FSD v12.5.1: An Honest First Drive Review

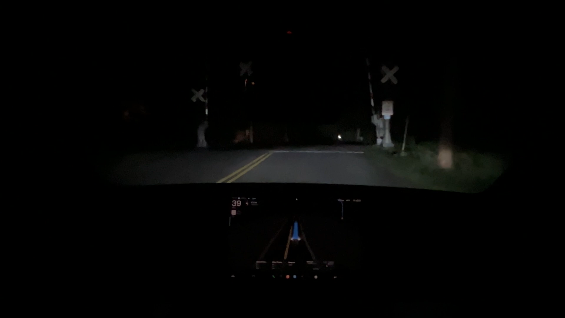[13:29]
A little lean on this slowdown for the railroad tracks. A little lean on this slowdown for the railroad tracks. It turns a little too wide. Man,